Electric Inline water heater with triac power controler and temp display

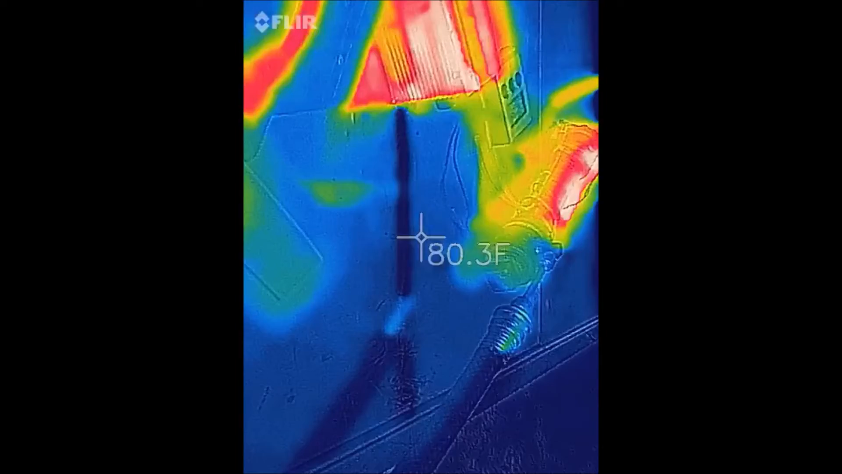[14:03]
On screen: spot 80.3°F
but it's uh getting pretty hot
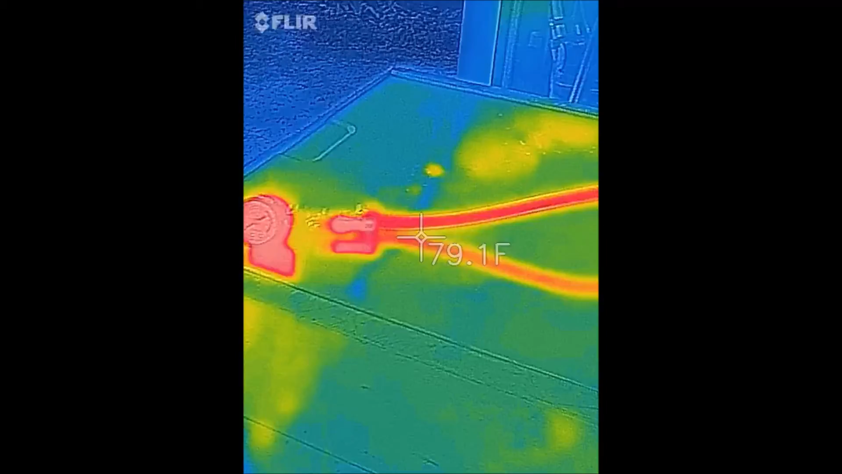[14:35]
On screen: spot 79.1°F
cooling down pretty quick i didn't do a very good job of watching that cool off did i the wires are still hot
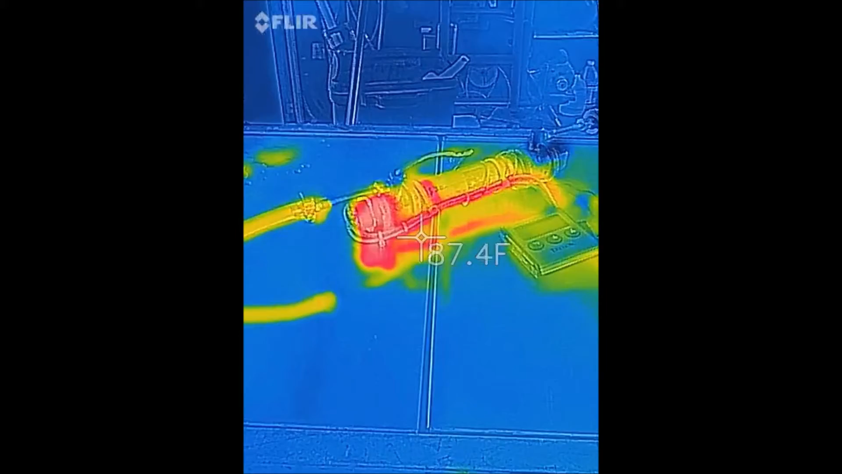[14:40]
On screen: spot 87.4°F
the thermal cup will read 70 fahrenheit
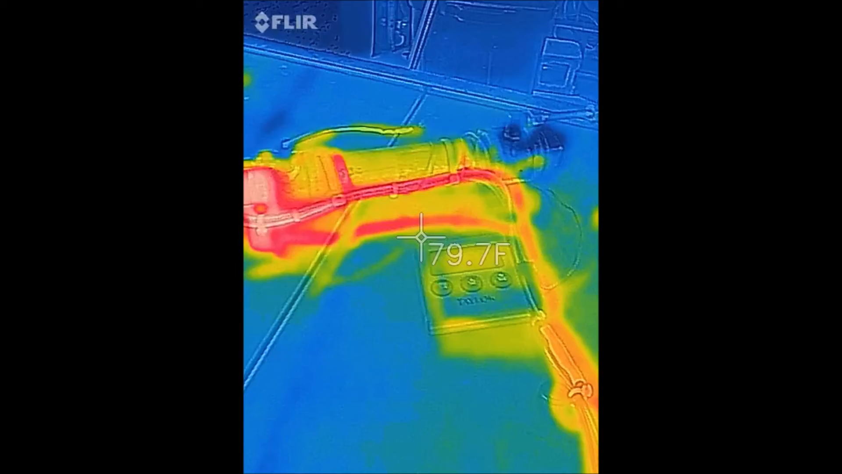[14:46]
On screen: spot 79.7°F
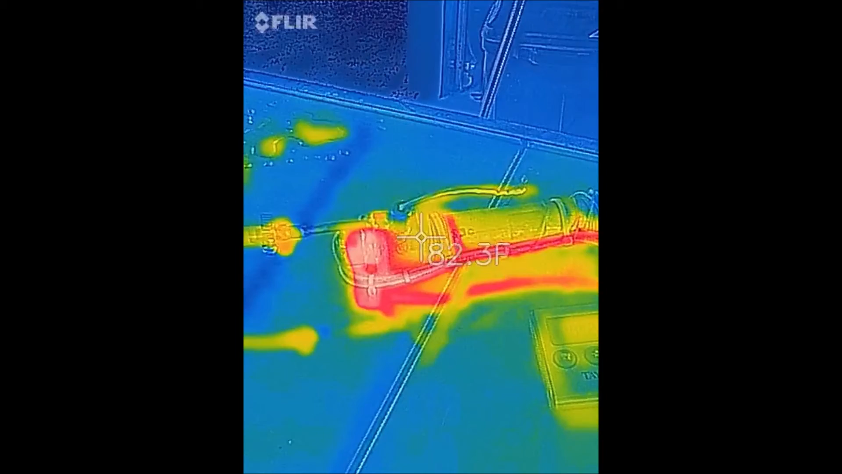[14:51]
probably a lot of residual heat there
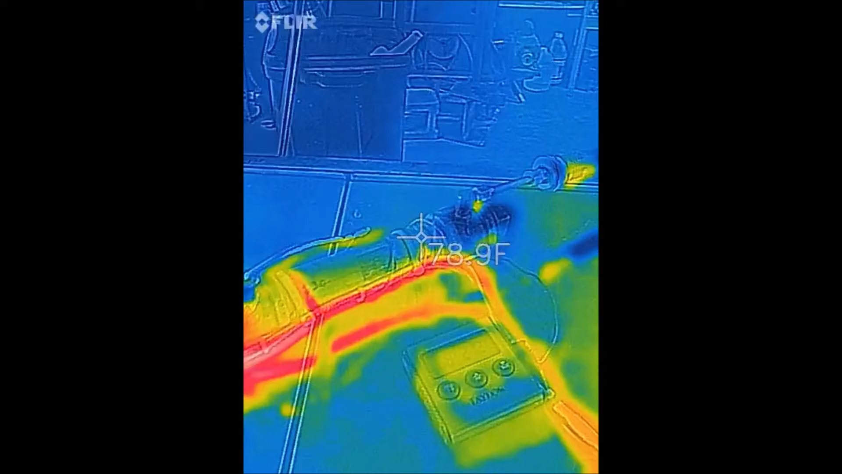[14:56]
it's saying 68 now
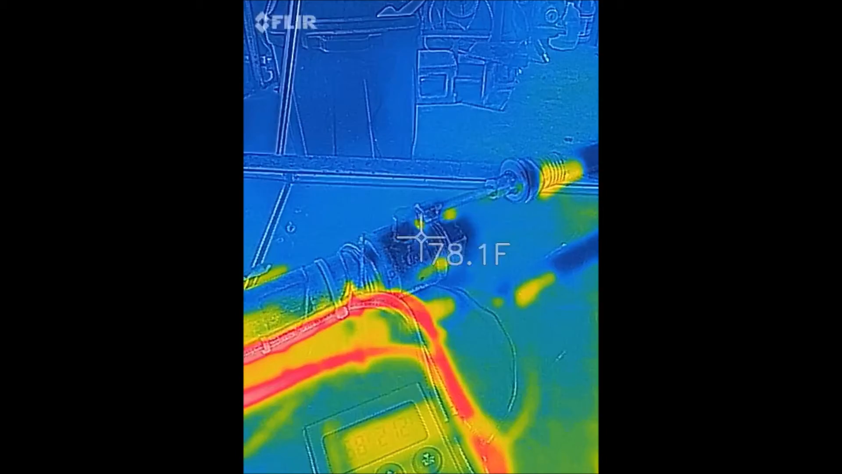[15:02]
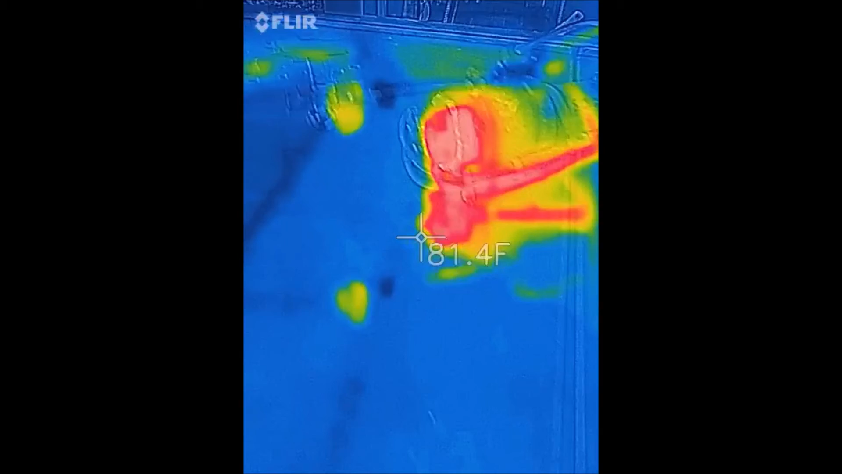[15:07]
On screen: spot 81.4°F
that's the electrical component there wow there's still water in the line
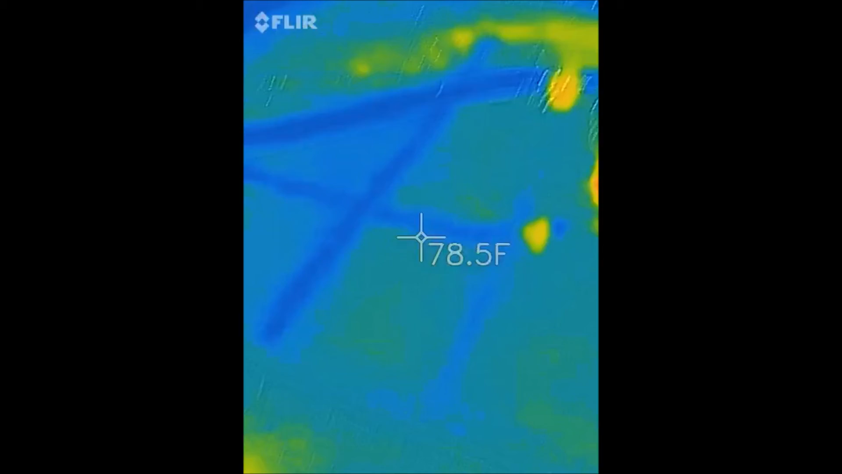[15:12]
On screen: spot 78.5°F
the water is 68 degrees coming